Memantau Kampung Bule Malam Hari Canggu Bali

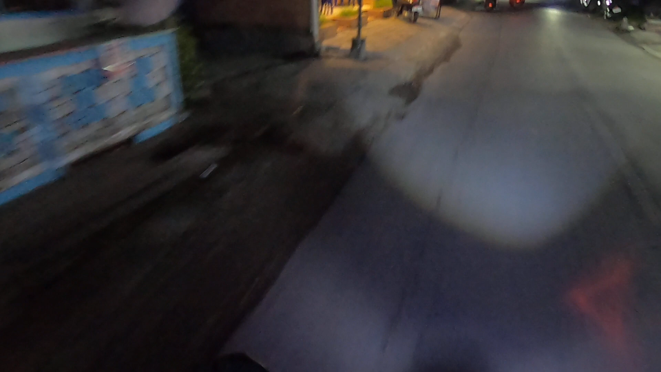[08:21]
ini yang besar ini diskotik yang baru temen-temen ya tempat hiburan malam